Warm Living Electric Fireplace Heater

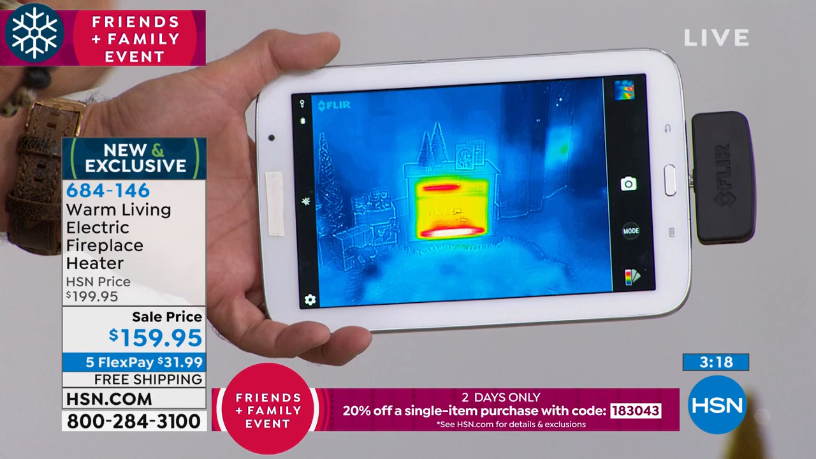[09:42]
Now you can see right there, really what's going on is you're just seeing the effect of the lights. Watch this. I'm going to bring the heat up on that, because it's not even pumping out heat right now. I want you to see how quickly the heat's going to rise on this, okay?
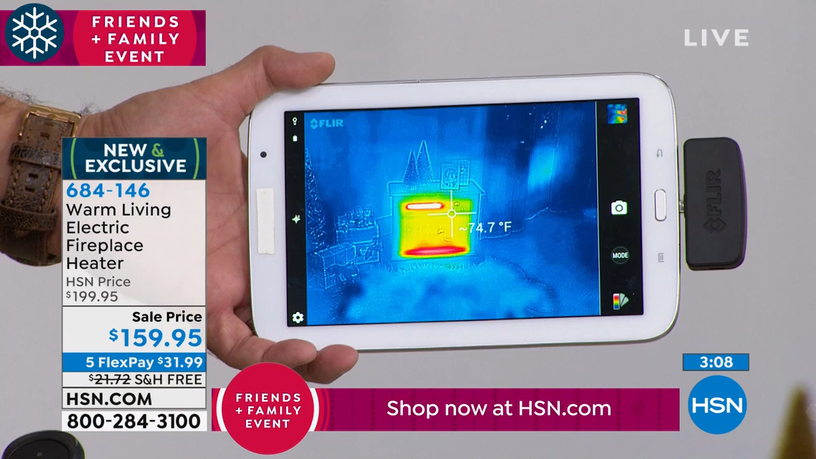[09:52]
On screen: spot 74.7°F
So right now, in the immediate vicinity of that, somewhere around 75 degrees, watch how quickly that's going to start going up, and just now it's over 80.
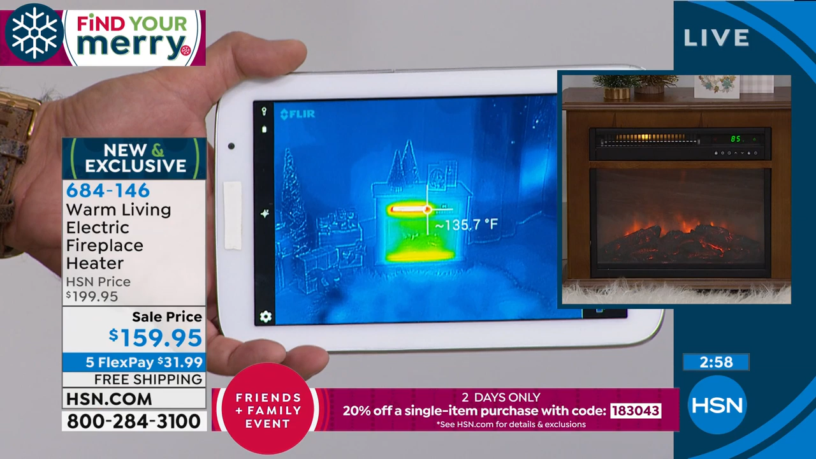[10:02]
On screen: spot 135.7°F
Now it's approaching 90 degrees. Do you see that? And it's just heating that area right around that right now. In a few minutes, right where you and I are standing, we'd feel that warmth as well. And that's what's so dramatic about this, is how quickly that can heat up a room. How fast that whole area is just going to get nice and toasty. I mean, you heated that up pretty quick.